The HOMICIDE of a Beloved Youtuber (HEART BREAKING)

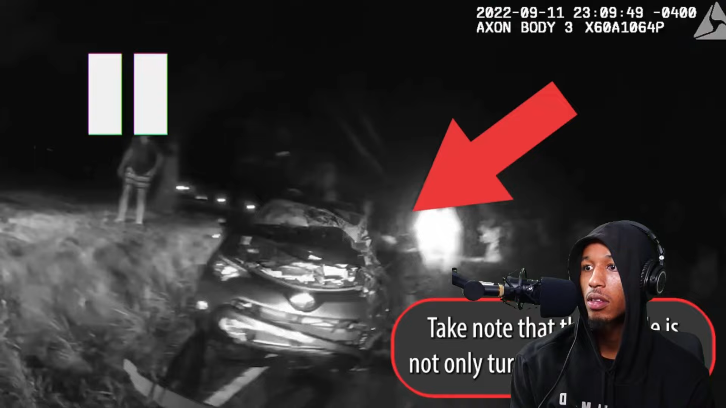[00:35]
Take note that this vehicle is not only turned towards its side, but is far off to the occupant's right side of the roadway, a fact that we will come back to.